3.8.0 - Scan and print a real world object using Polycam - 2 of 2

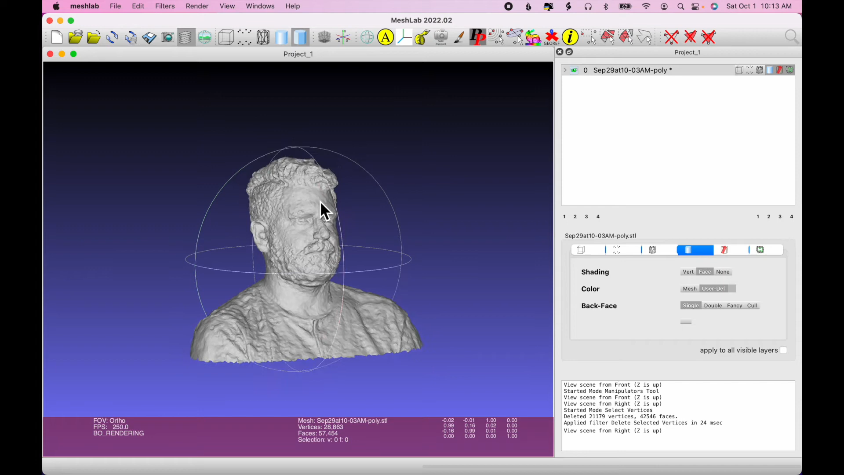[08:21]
clean up the roughness here to smooth some of that out. So to do that, I'm going to choose Filters, Smoothing, Fairing, and Deformation.
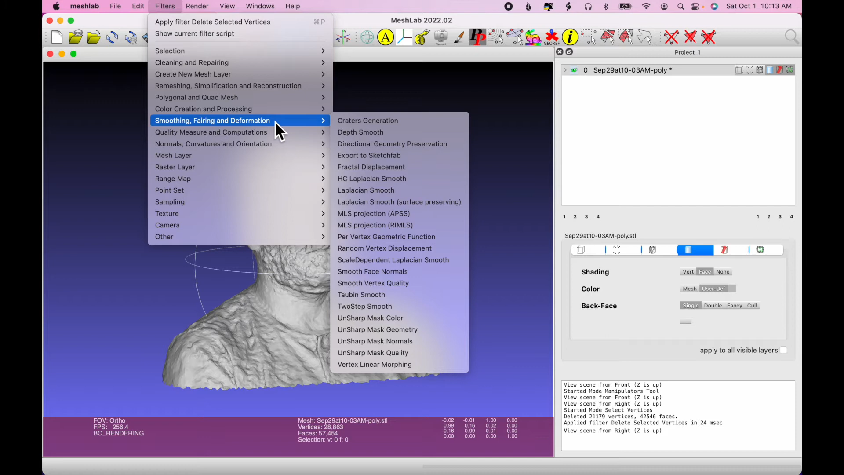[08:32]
And then choose Laplacian Smooth. And this is a simple process. You select a number, one, two, three, to achieve different smoothing results.
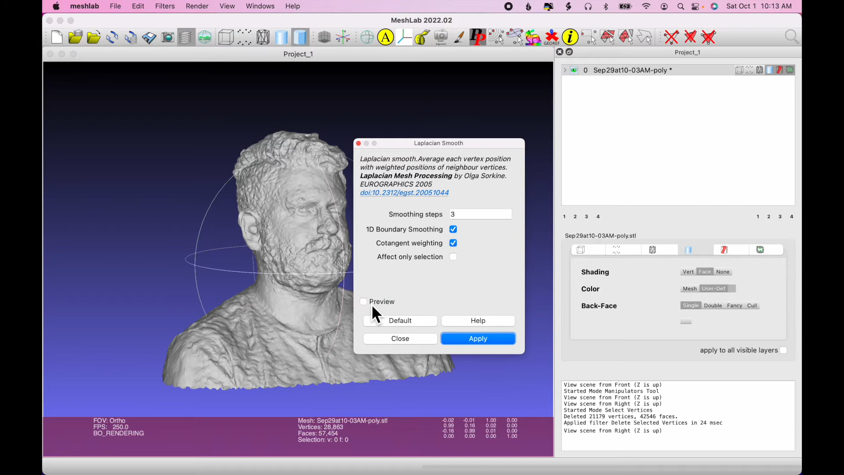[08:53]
And you can preview it before you keep it for good. So I'm going to zoom in a little more, and I'll click Preview. Okay, you can see that really smoothed out a lot of that excess. Maybe a little too much. Obviously, when you smooth, you'll lose some detail. So I'm going to uncheck Preview. And I'm going to go all the way down to 1. And click Preview and see what that looks like.
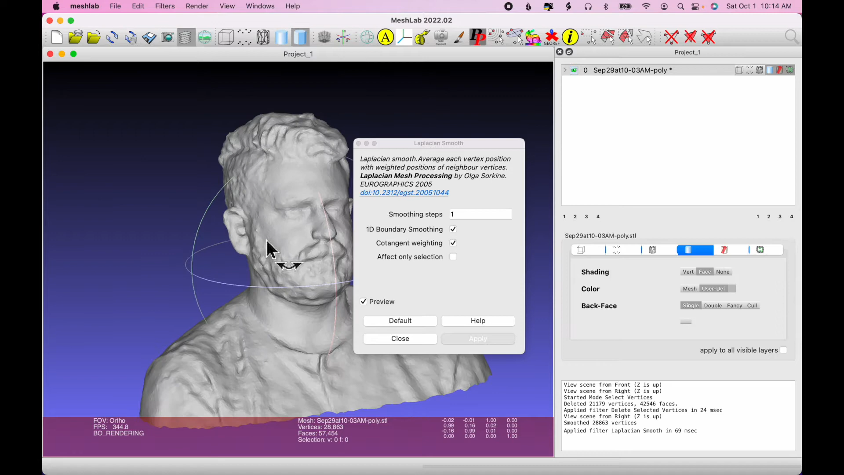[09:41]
There's still a little roughness on the face. But depending on the setting on your printer, it probably won't even reflect that at all.
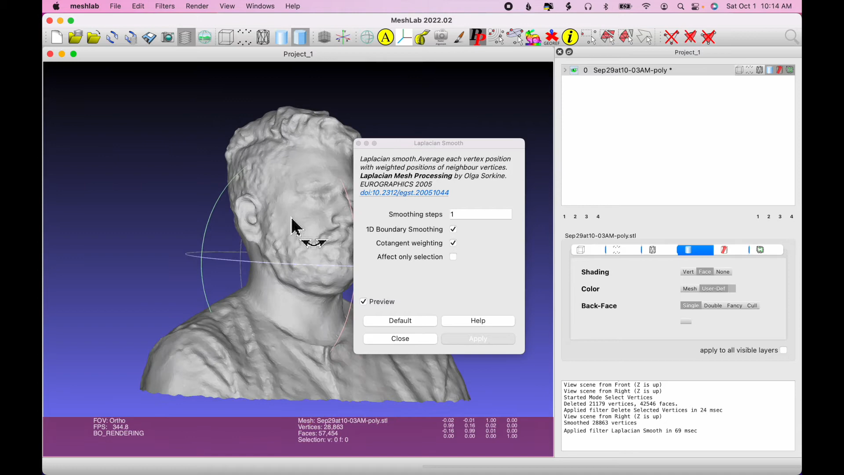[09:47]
It won't capture that detail. So you can click Preview or uncheck Preview and type in 2 and click that to see if you like that better. It's a little cleaner on the face and neck area. A little more detail lost on the eyes and around the beard and mustache.
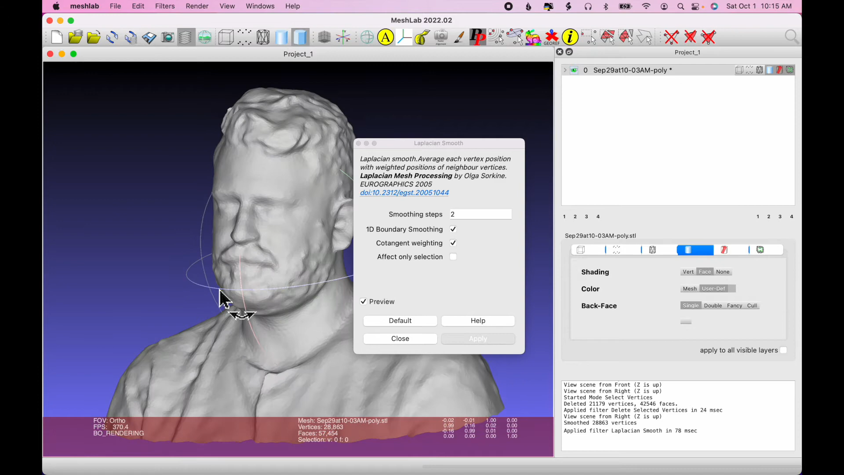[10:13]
But you can choose whatever smoothing you like. And don't select Apply because it's already been applied. If you click Apply, it's going to apply the smoothing again and make it too smooth. And I guess I should mention here that there's no Undo feature in MeshLab. So if you make a mistake, you need to go back and start again.
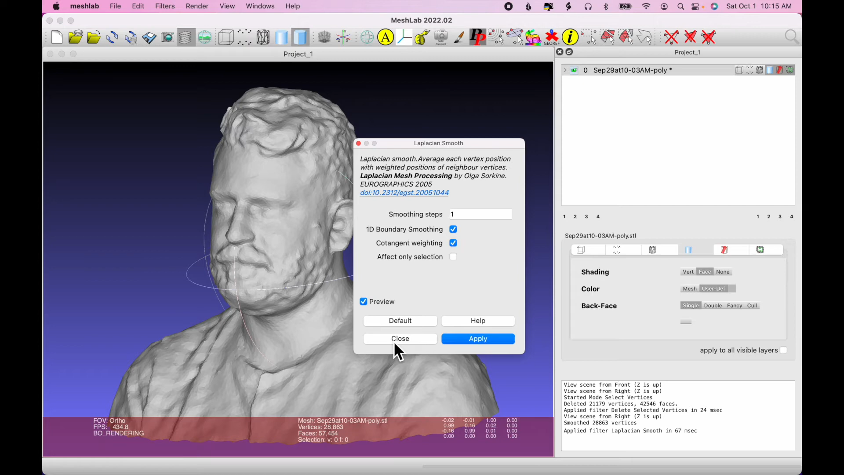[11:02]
And then start from the beginning. But there is no Undo. So if you accidentally click Apply here, it'll get too smooth and you'll have to start over. But instead of clicking Apply, I'm going to click Close. And that's all right. A couple things to notice. First of all, down at the bottom where it says Faces, 57,454. So that's the number of triangles. If you're working with Tinkercad, there's a limit, a triangle limit of 300,000 triangles.
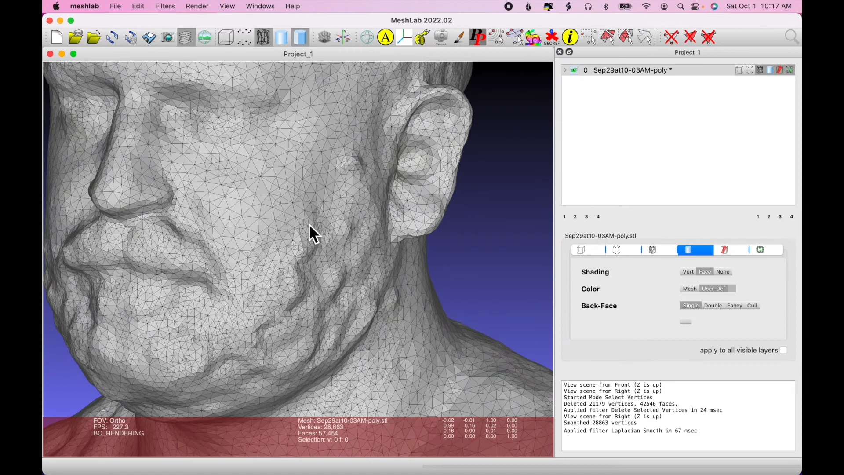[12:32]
If you click that, you can see all the triangles from the scan. And so there's a lot of, you can see there's more detail around the eyes than the cheek is, is less detailed. Um,
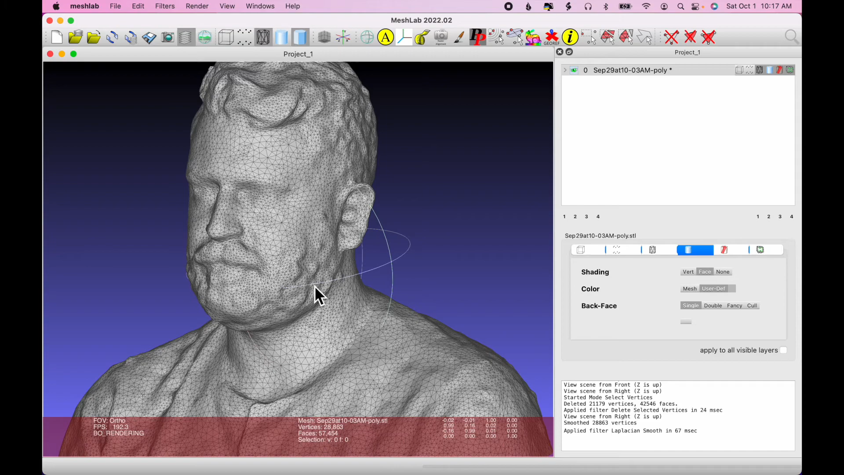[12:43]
but it gives you a sense of the complexity of the mesh. All right, so I'm going to save this out now,
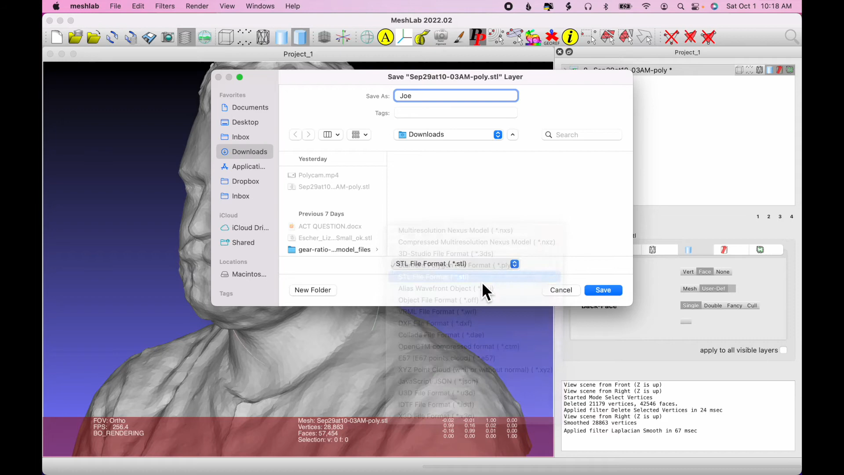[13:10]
from this drop down menu. And I'll click save, and click OK,
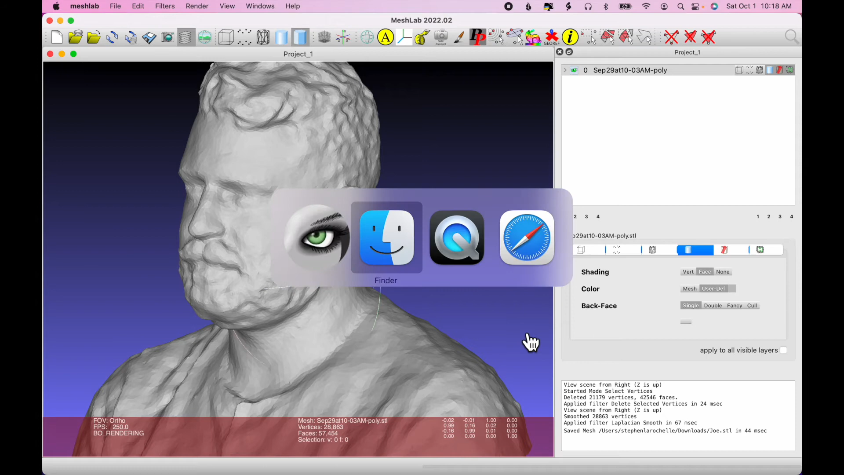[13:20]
and when I go to my downloads,
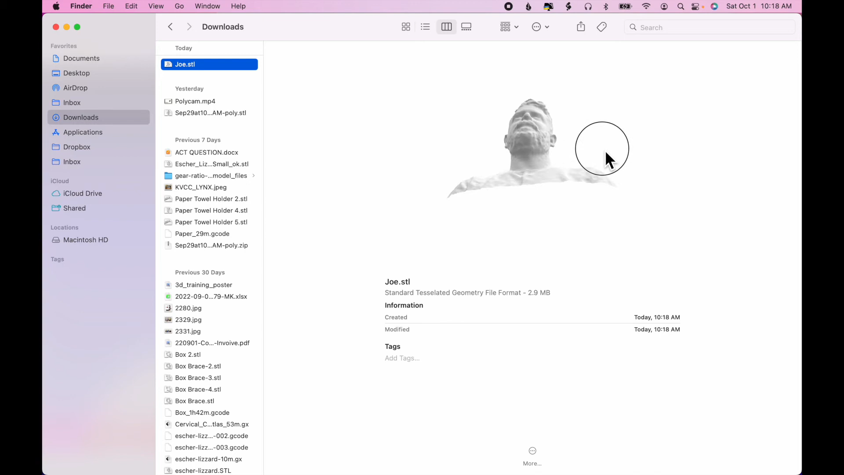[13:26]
you can see the cleaned up file.
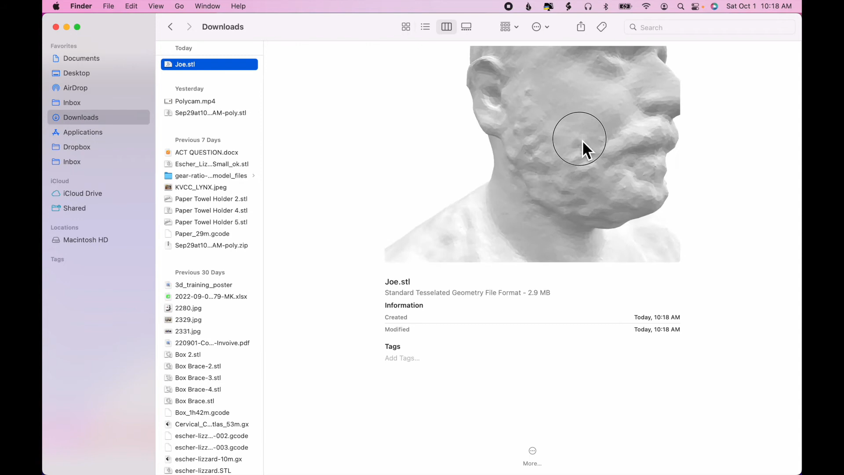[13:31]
Now, you can see the face there, compared to the original,
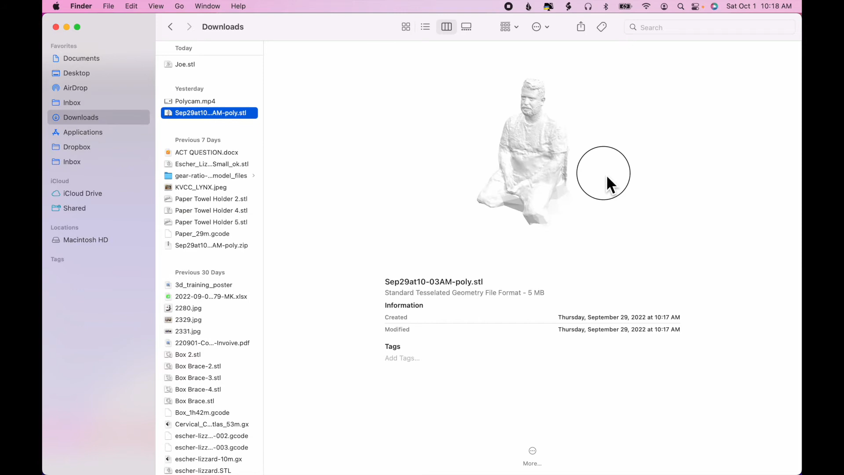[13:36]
was a lot more grainy and rough.
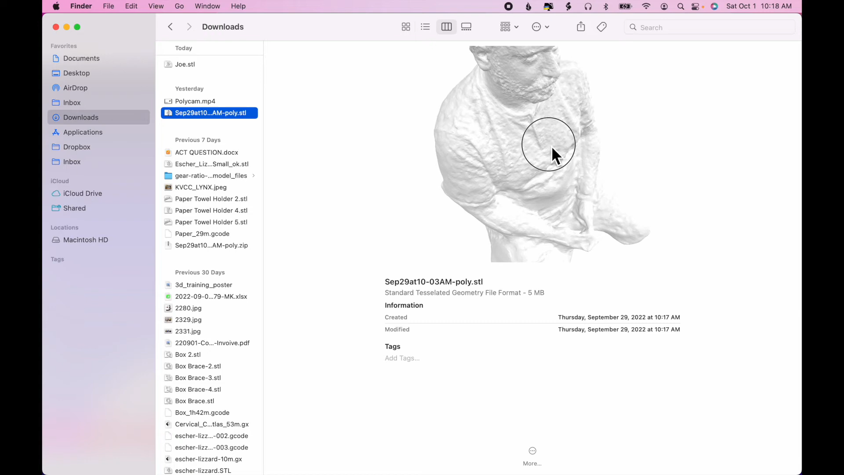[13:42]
OK.
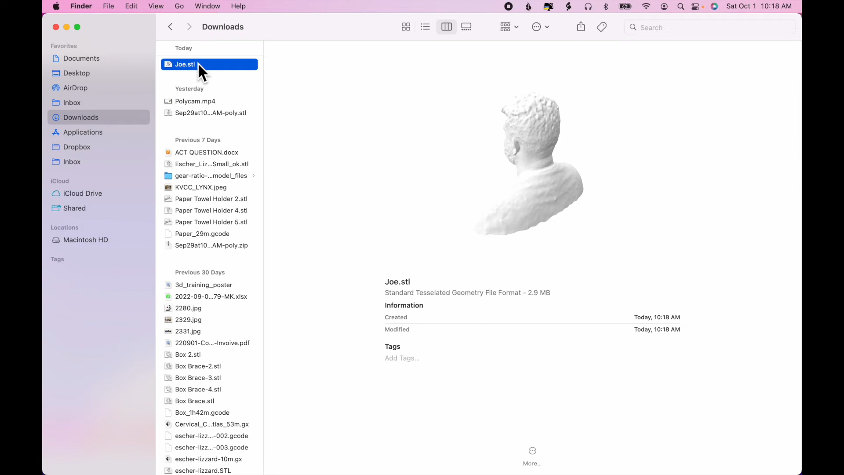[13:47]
Now, there's still one last step, because you'll notice as I rotate this model, it's just, there's nothing at the bottom.